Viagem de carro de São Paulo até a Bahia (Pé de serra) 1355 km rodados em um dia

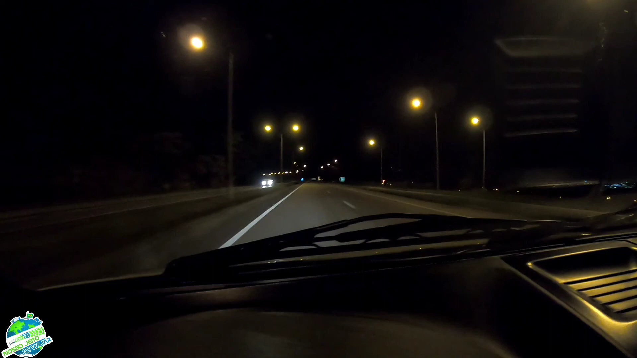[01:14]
Com o aviso, estamos na cidade de Sete Lagoas. E foi bom ter parado naquele hotel antes, porque Sete Lagoas aqui a gente já tem que sair e entrar na cidade para procurar hotel. Andarzinho aqui na 040 é cheio deles.